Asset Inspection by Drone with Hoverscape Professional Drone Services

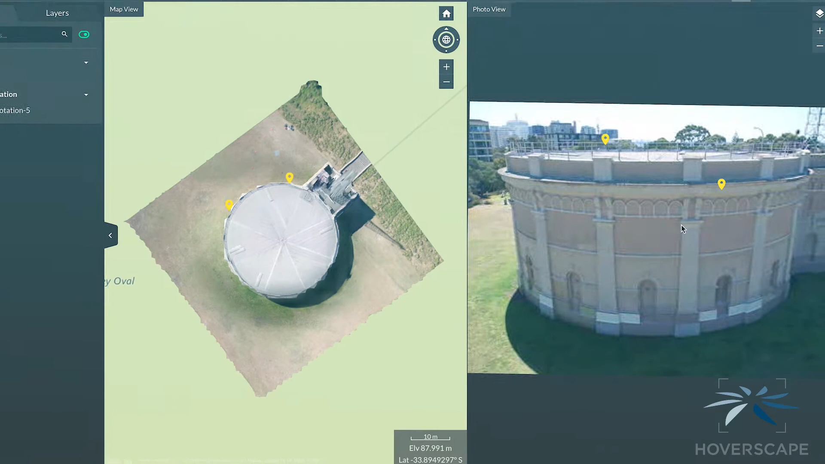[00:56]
advanced processing methods provide you with a ready to use data set within 24